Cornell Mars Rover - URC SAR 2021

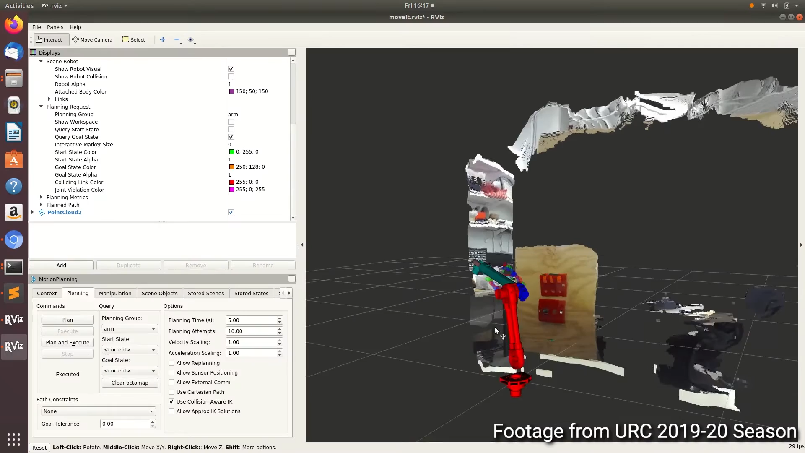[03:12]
Our inverse kinematics interface allows users to drag and drop a 3D model of the arm in a 3D rendering of the world.